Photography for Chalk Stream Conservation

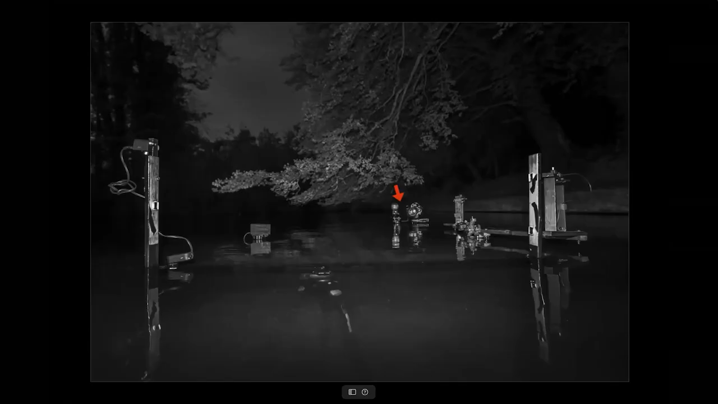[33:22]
put a camera in near the water this is the other end of the that trap so where the red arrow is that is the camera and the flash gun you were stood behind in the previous image and in the foreground of this image you can probably see just below water there's a tripod and a horizontal beam projecting above water then are two vertical stays and there are a couple of lasers here so the laser in the foreground nearest to us and a laser nearer to the camera that's going to take the picture
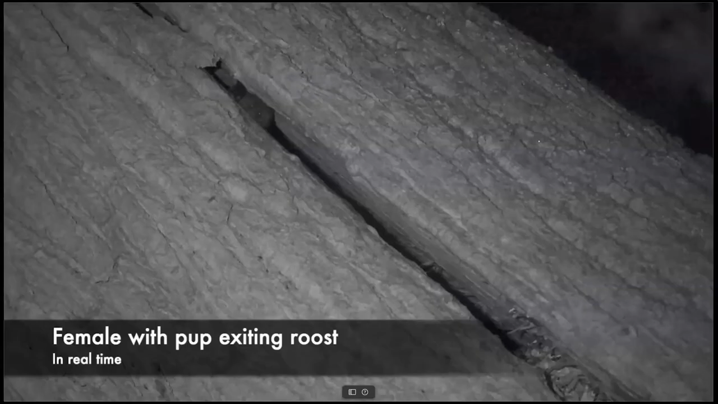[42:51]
and i have a video infrared video capability and a very long lens some stood well back from the roost here and this is why you must not disturb them at the roost and was very lucky uh we knew exactly where in the oak tree this is a split in a beam of an oak tree these bats were and you can just see the little eyes of the bat looking out there and i'll run a video here and it will show you a female barbestelle coming out of the roost with its pup attached to it now it's not particularly clear video because of the frame rate but there is a
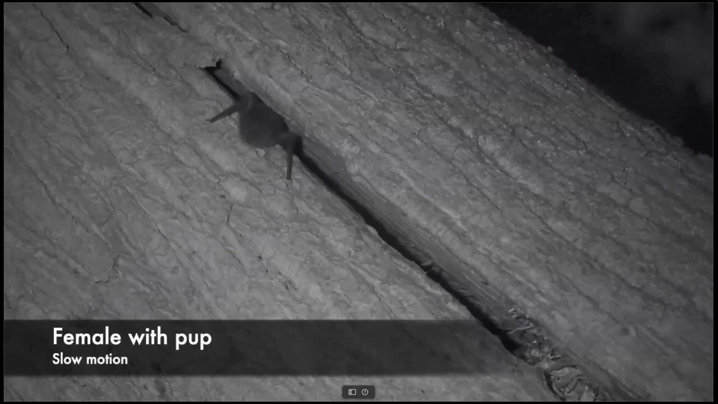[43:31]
so that's normal speed here is the slow-mo you may see a shadow it's just hanging below the bat there if not don't worry i know zooms a bit difficult sometimes but this will freeze frame now and i'll leave that up long enough for you to see what's happening
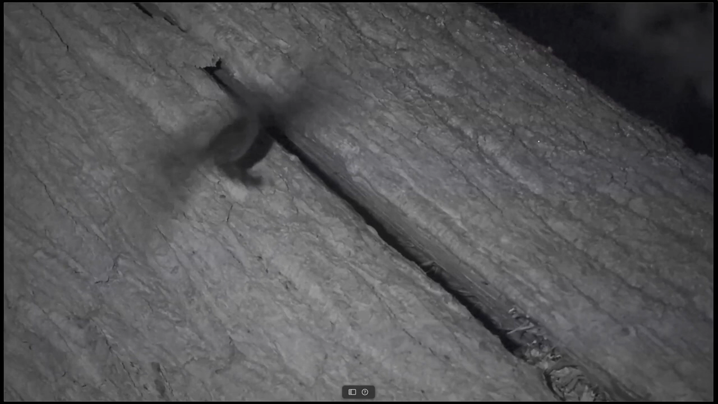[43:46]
so you might just break out so this is the
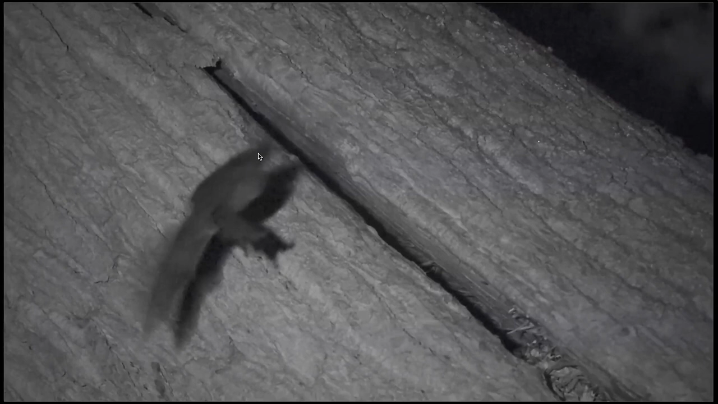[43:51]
the mother and her wings here this little thing here that i'm running the cursor around and the shadow shows really quite well here these are the hind legs of the baby bat it's the size of a small coin and this is an anti-predation strategy not often filmed so barbestelles will move their roost regularly they have several roosts this was in savonac forest and to or owls when they work out where a roost is and other birds of prey will stake